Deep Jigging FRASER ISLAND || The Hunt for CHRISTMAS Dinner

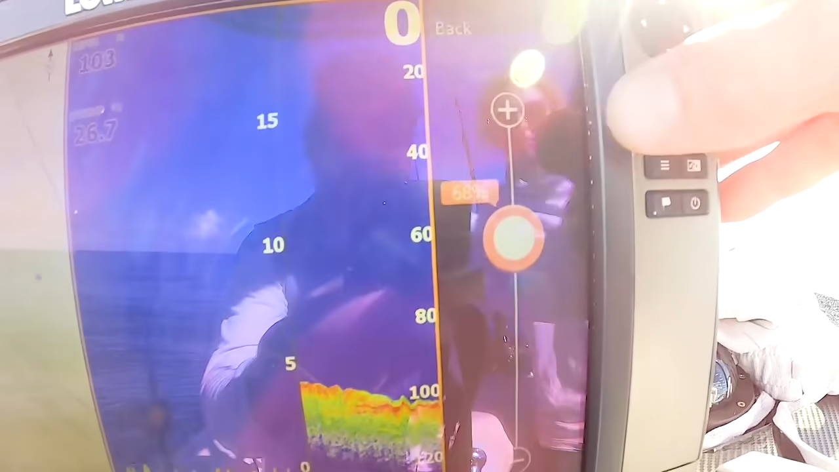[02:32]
and then as you crank the sensitivity you'll
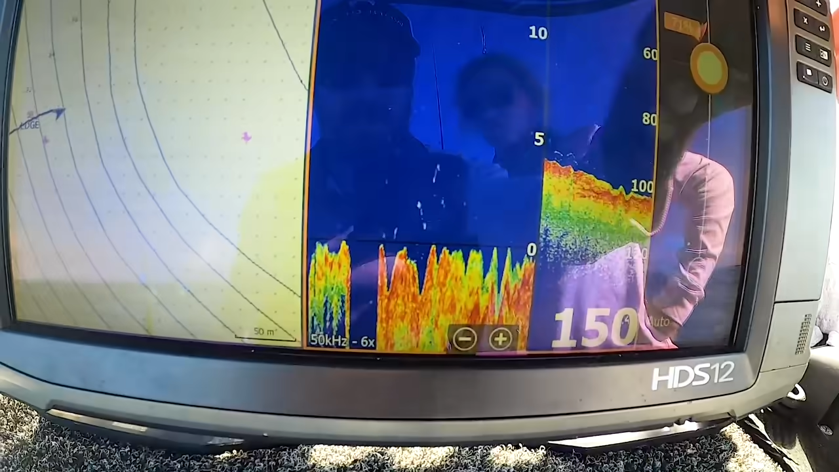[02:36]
see the arches down deep start to show up
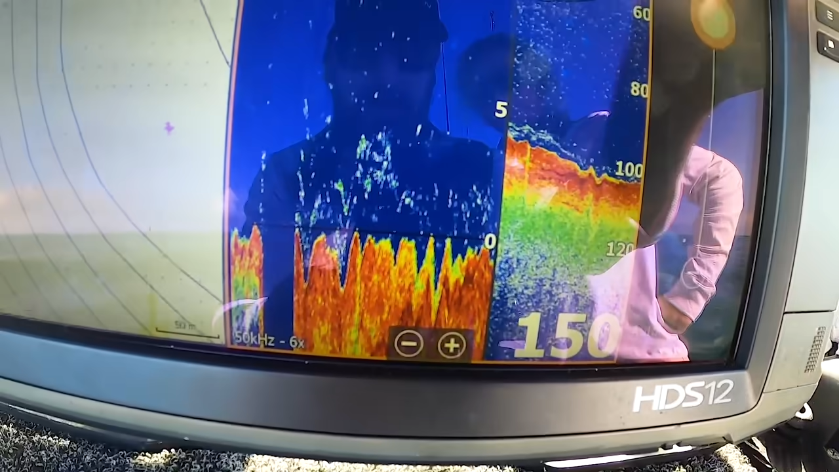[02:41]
so yeah just play around when your sensitivity more than anything else same with
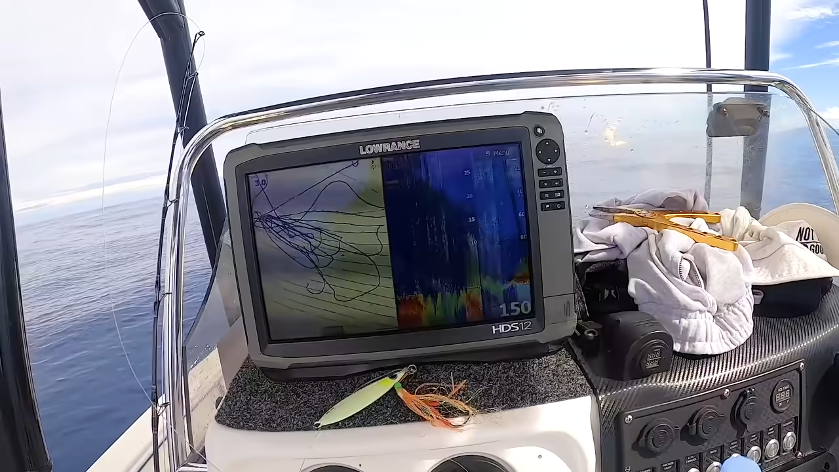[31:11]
We will just set the drift up That's a lot of fish